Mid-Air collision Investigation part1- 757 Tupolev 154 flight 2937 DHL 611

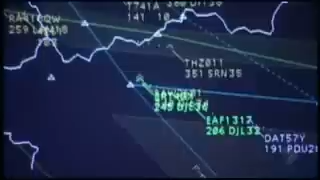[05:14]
TCAS listens in and calculates whether any of the planes is on a collision course. If they are, it will tell the pilot what action to take to avoid collision.